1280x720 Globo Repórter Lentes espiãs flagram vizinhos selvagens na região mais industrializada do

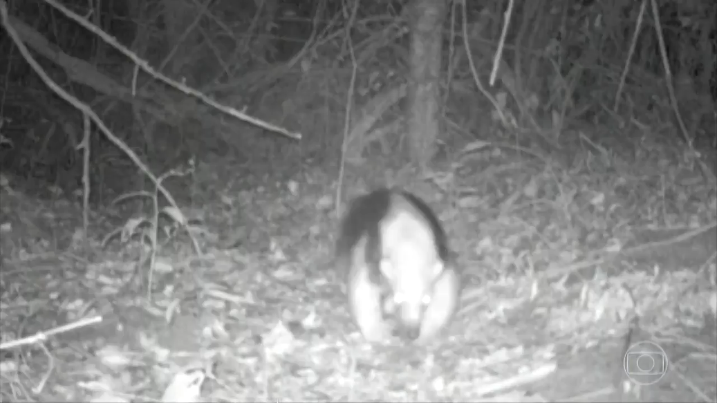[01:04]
O quintal da propriedade estava mesmo sendo invadido, mas pela bicharada.
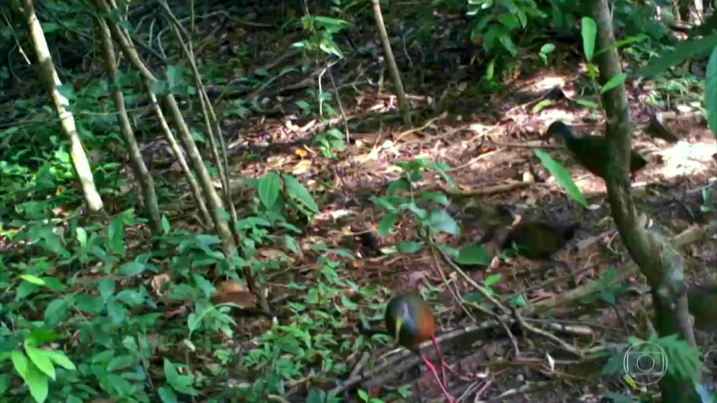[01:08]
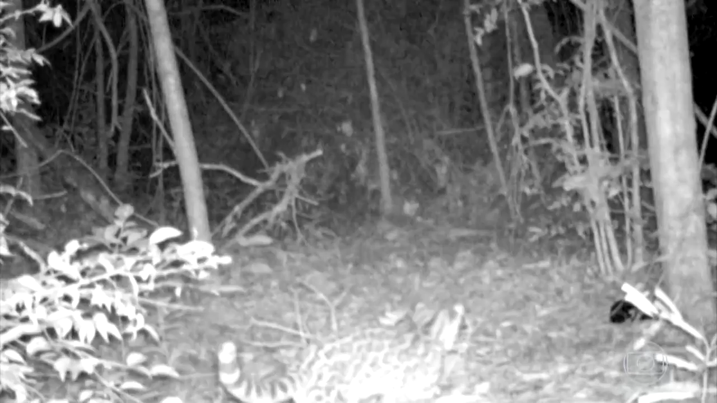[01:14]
A primeira imagem a chamar a atenção parecia a de uma onça pintada, mas era uma versão menor, a jaguatirica. Eu fiquei realmente impressionado com uma jaguatirica próxima da nossa cidade, está aqui na nossa propriedade.
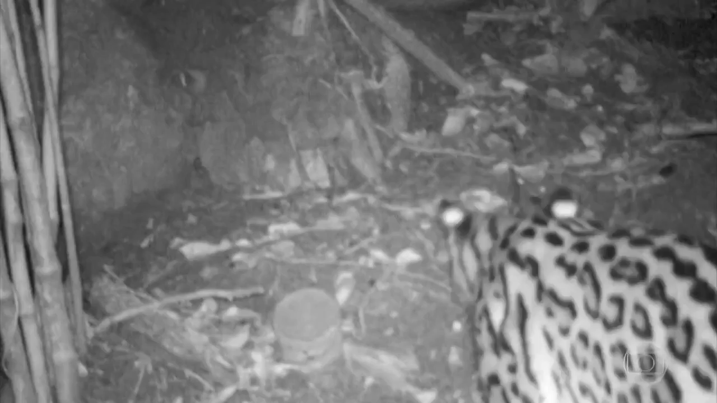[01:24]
Eu fiquei realmente bastante feliz de ter feito esse registro. Um desfile variado.
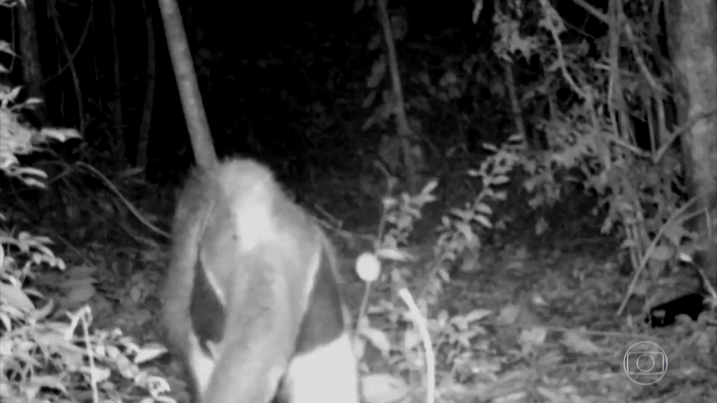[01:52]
Trouxe até um primo, o tamanduá mirim.
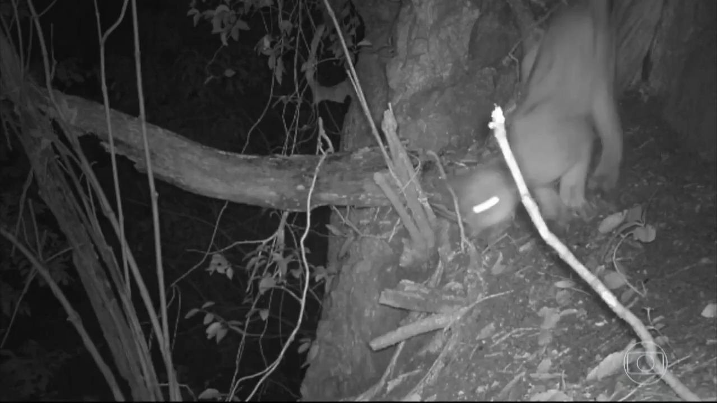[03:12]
A mãe apareceu com dois filhotes pequenos.